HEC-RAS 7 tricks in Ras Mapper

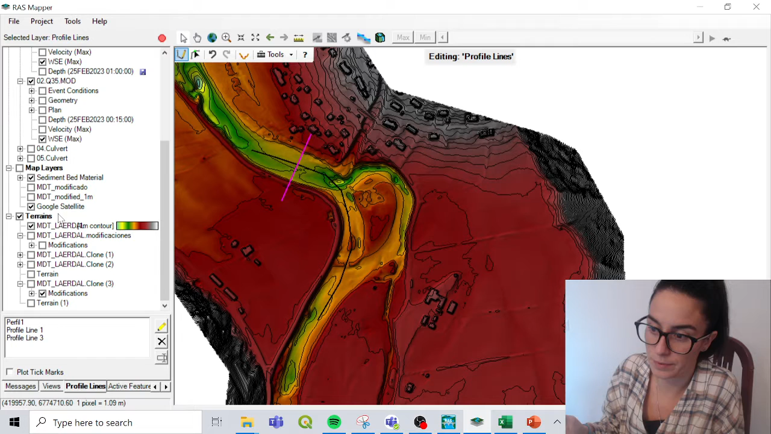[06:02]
Okay, and then it is important that the layers that I want to show in this profile are activated. So, if I want to show this terrain, then this terrain has to be activated.
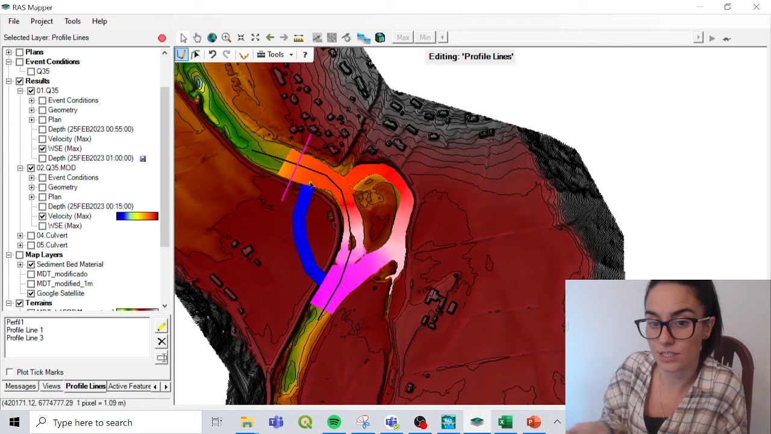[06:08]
And then I can go to profile line, plot profile, velocity. Hmm. I don't know why. Ah, the terrain doesn't show up because for the velocity, it doesn't make sense. But for the water surface elevation,
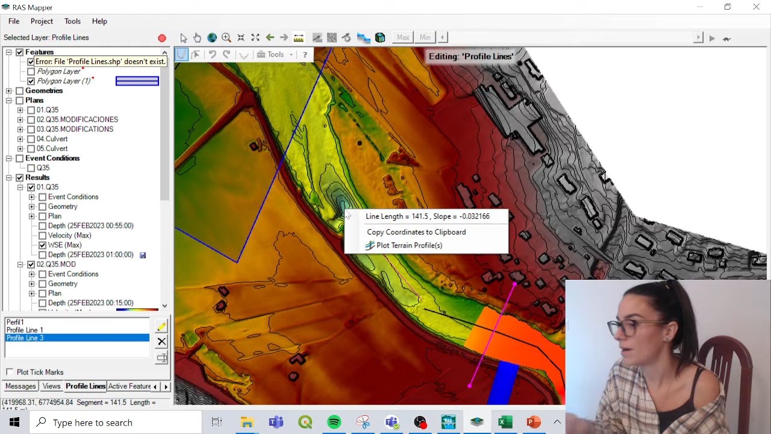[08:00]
And the slope, minus 0.03. So if I want to have a quick check on any slope or the length, I could go here. We could even copy coordinates to clipboard or we could even plot terrain profile.
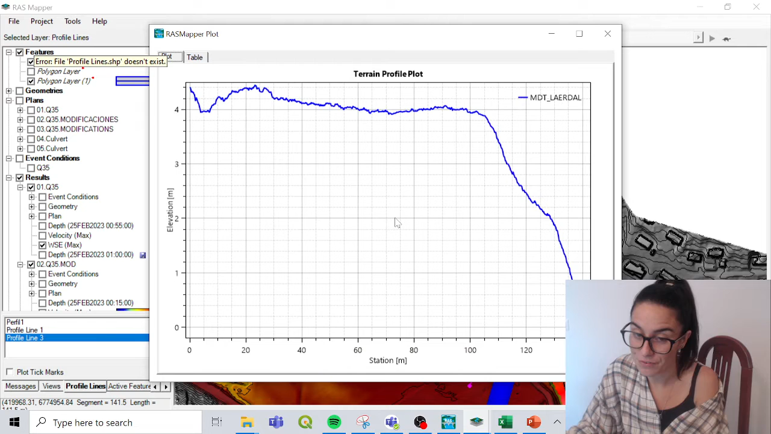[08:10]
So very nice to make these quick profiles or look at the slope. Good, good, good, good.
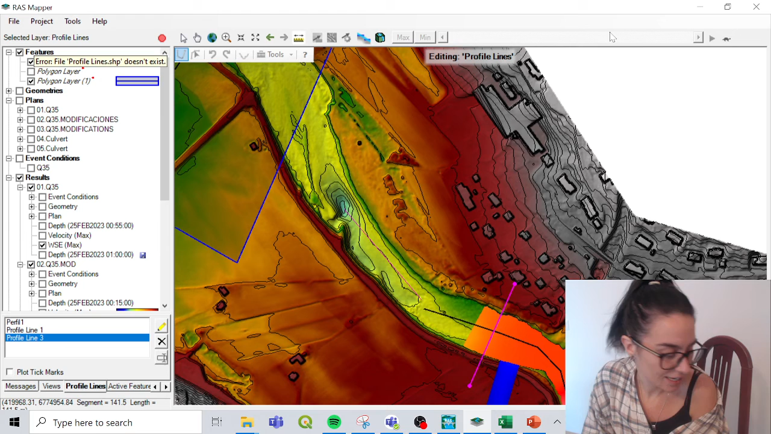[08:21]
And the next one is number five, that is terrain visualization. So this is the terrain that I have. And by default, it will appear like this.
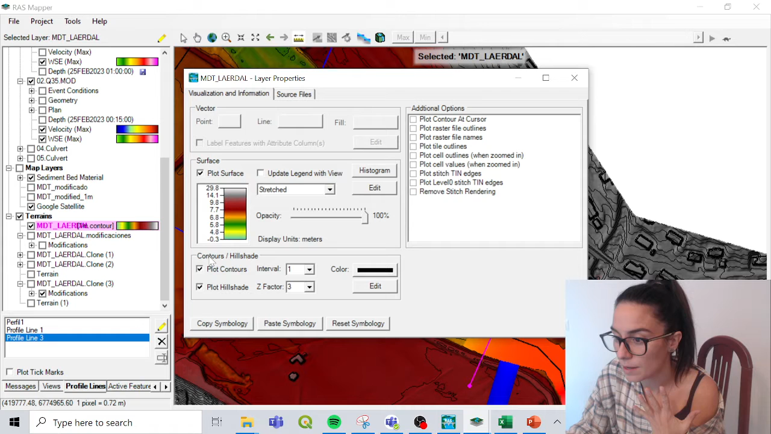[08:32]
So I can see my terrain.
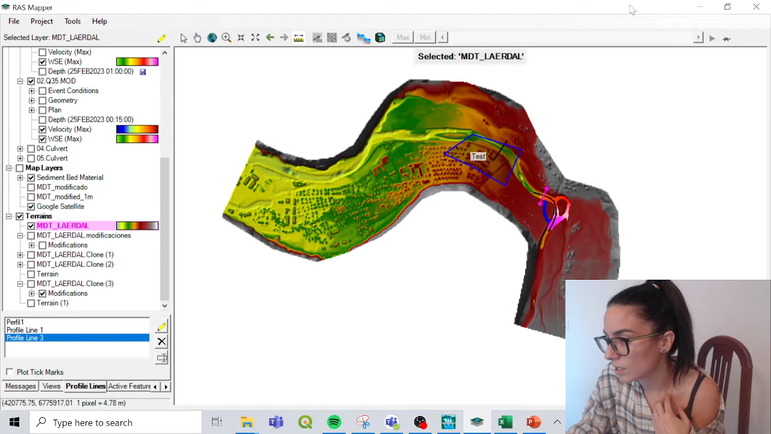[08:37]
You cannot see the... So you can see here that I have the terrain between minus 12 meters and 95 meters.
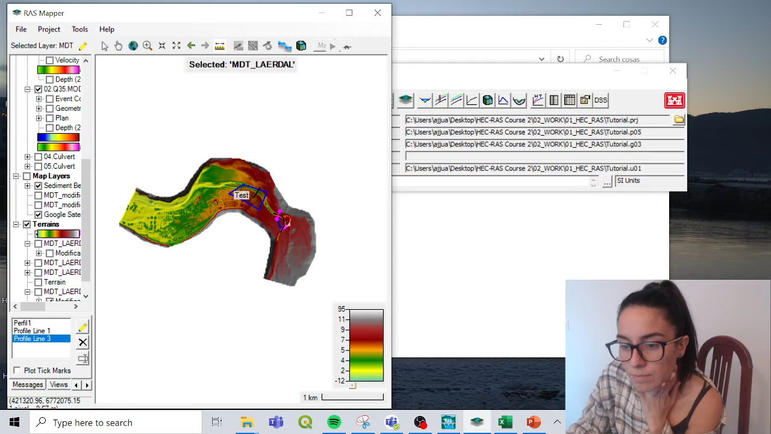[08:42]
And if I zoom on it, it doesn't change. Like the top green one will be 95 meters and the smaller one will be minus 12.
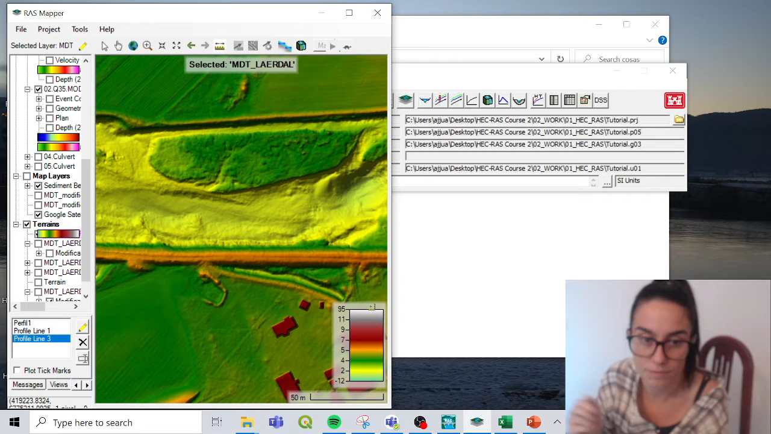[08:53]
But if I right click on the terrain... No, right click, no.
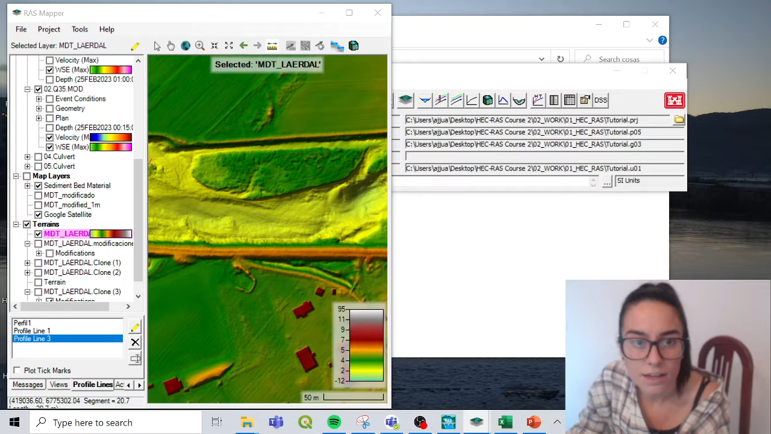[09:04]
If I double click here, I can select update legend with the view. And then automatically these values update so that I can see better what is higher and what is lower.
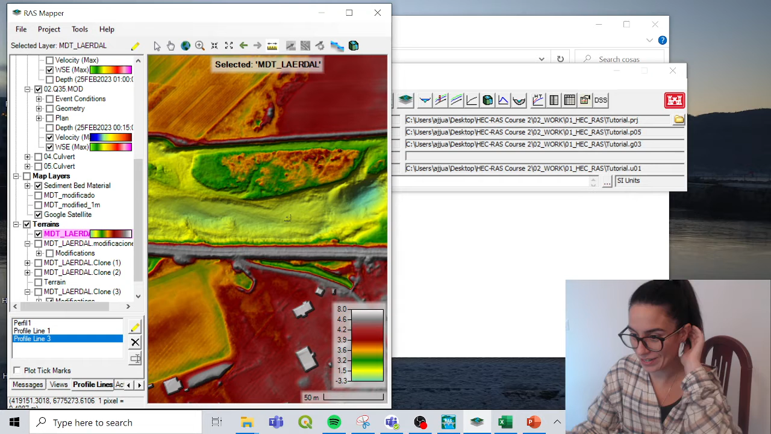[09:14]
Super useful because as I zoom, it changed. Very nice. And what else we could do? So we move to number six. That is create contour lines. We can, again, double click here. And then we select plot contours. And the interval we can choose. So in this case, I'm just going to leave it to a meter.
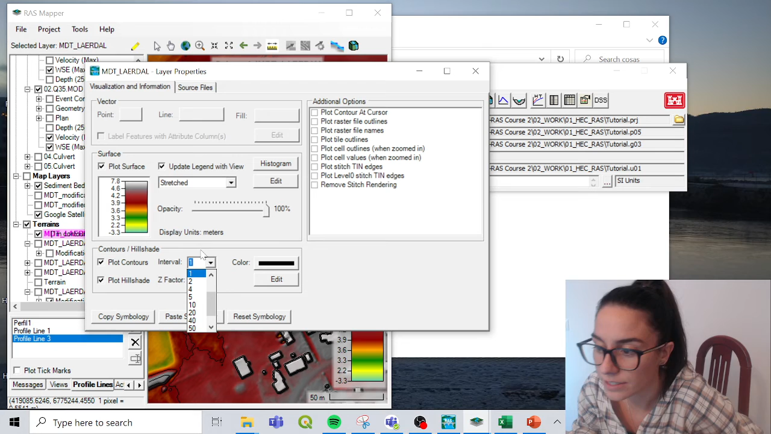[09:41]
We could even change the color of them, but no problem. So we could see here one meter contour lines. And this is really nice to have a quick perception or here
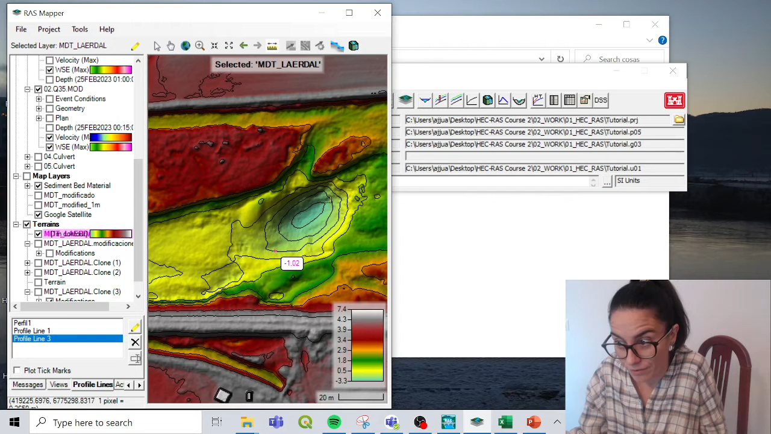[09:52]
where I have like a void gap or high places or how they distribute within the surface.
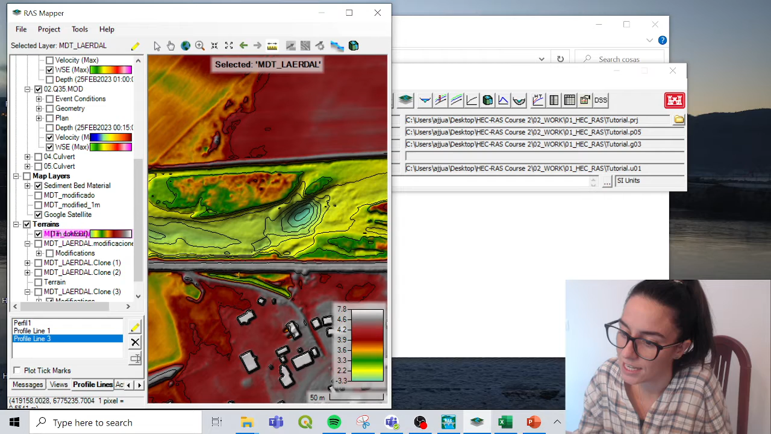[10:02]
Yeah. So visualizations of the terrain with
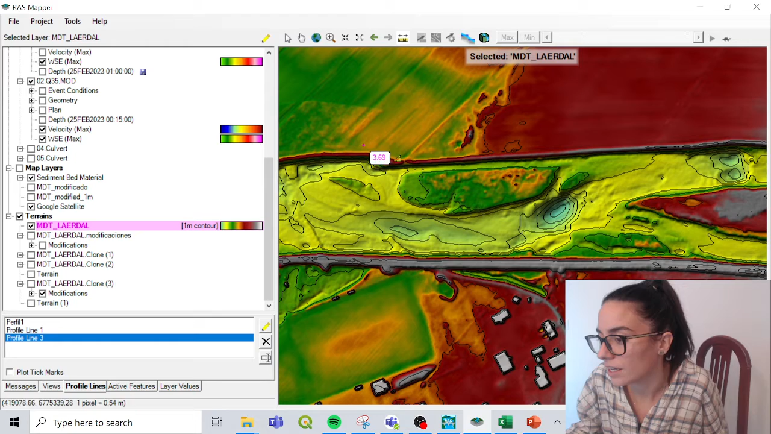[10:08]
the colors and with the contour lines are really nice to have an overview of the terrain.